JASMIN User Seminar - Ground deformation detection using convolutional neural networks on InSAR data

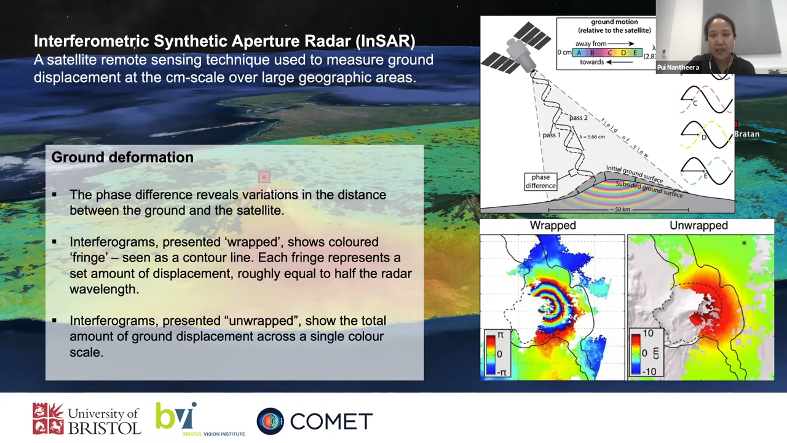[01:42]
So the fringes here, you can see in the grayscale as the line, which is where the phase changes between minus pi to pi. And these are actually good features that can be used to distinguish between deformed or non-deformed ground.